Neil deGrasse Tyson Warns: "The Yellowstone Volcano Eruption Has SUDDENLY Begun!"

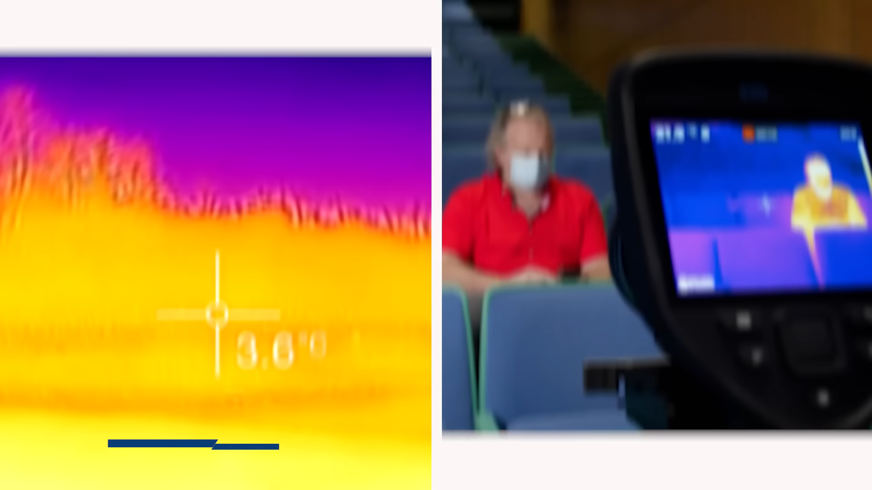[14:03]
Thermal imaging and infrared cameras detect surface temperature changes, another magma movement indicator.